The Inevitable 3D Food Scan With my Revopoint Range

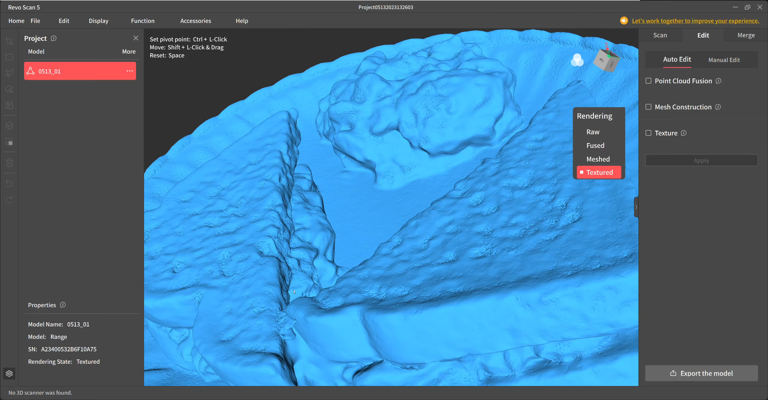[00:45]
but i have fun scanning these things displaying them i especially like the rgb and texturing
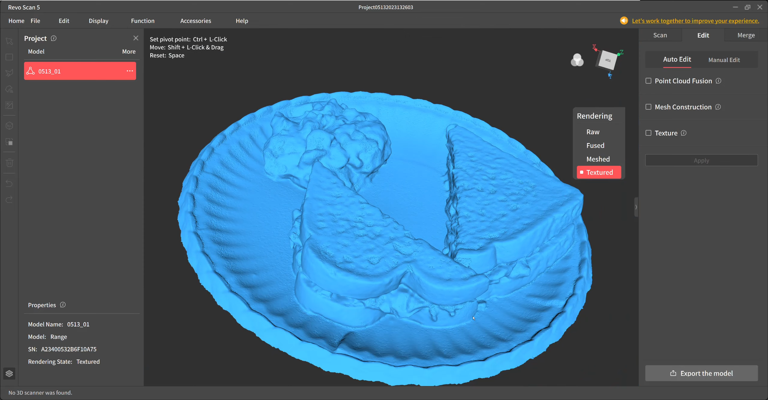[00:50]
and that's my favorite part of the scanning is to make a realistic looking scan and there it is textured
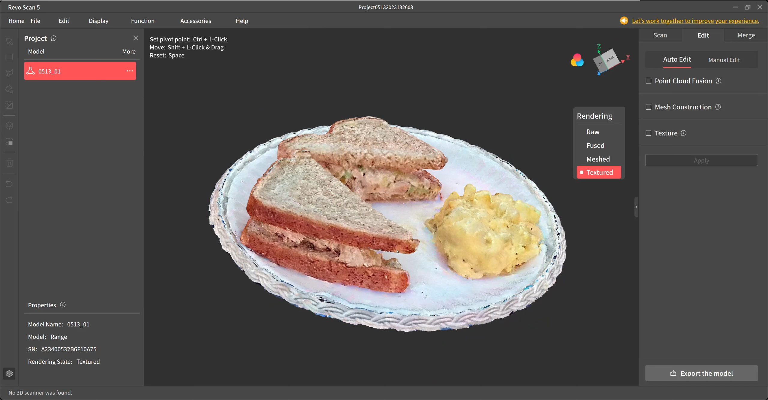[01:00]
i was just showing the the mesh so you could evaluate it i did this in uh general object mode
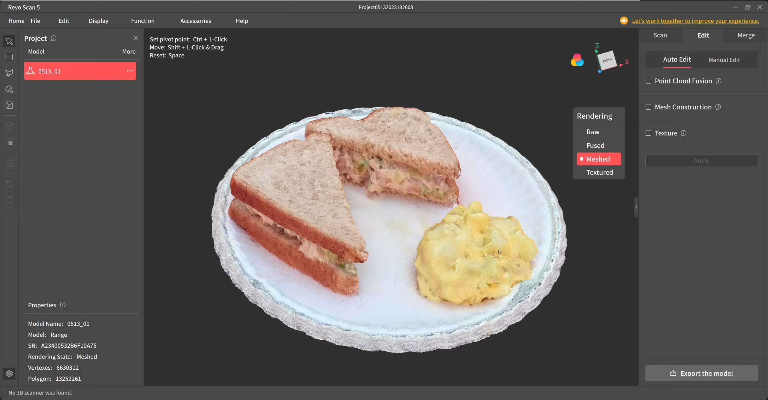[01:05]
high accuracy
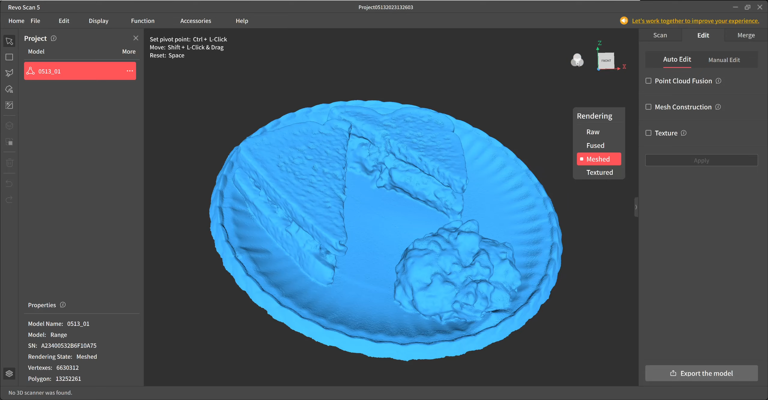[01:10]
fused it at 0.1 meshed it at seven
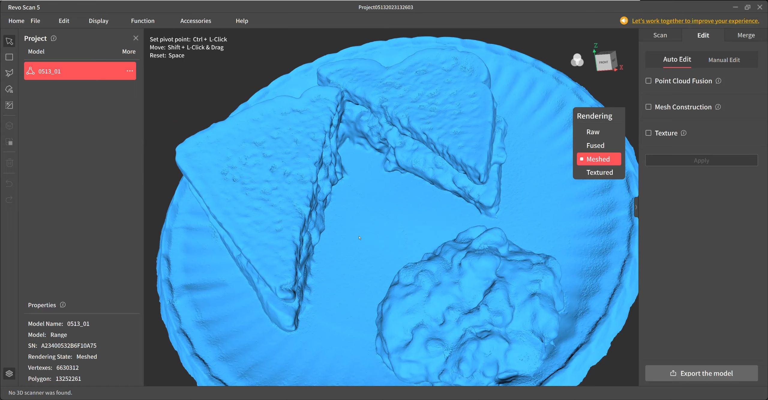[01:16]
used all the defaults on everything else pretty much uh
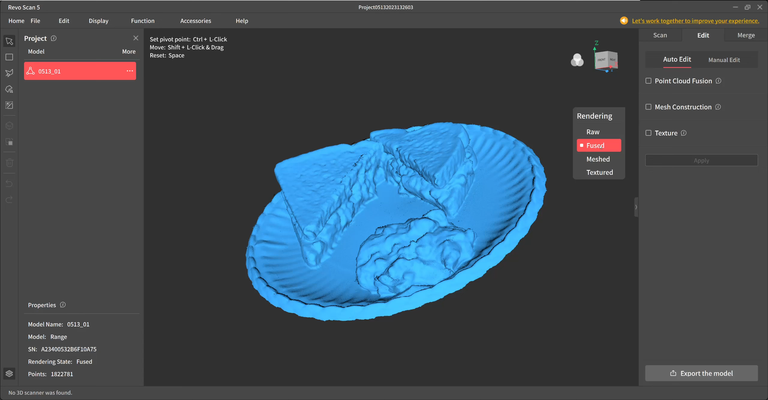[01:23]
whole filling everything i'm
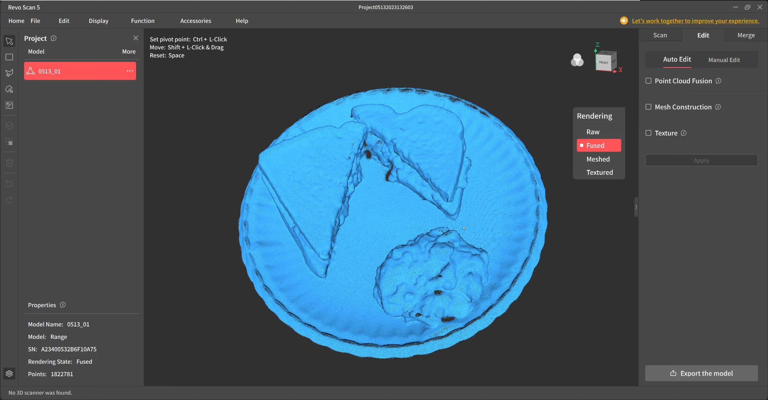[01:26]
just showing you the different phases of this thing because it's really nice that the software captures
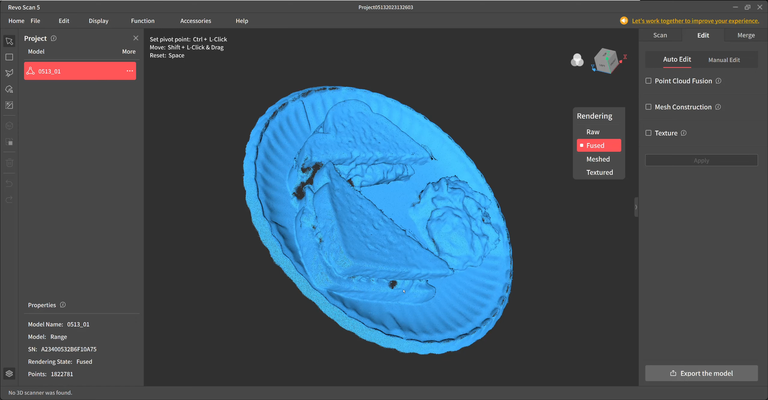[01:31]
or is able to display all the previous
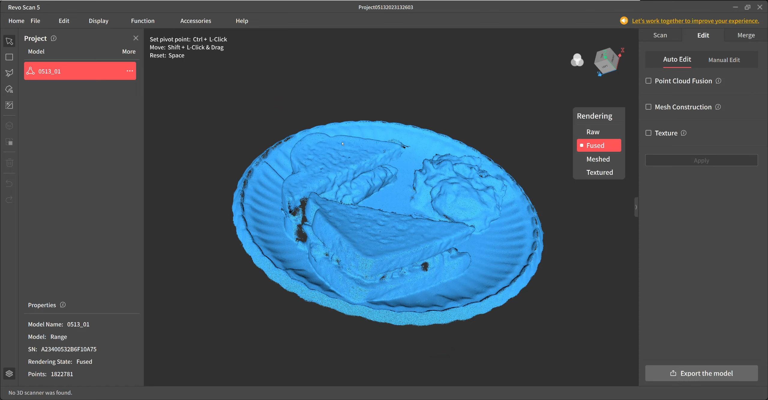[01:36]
iterations of the model before processing it's kind of neat to go back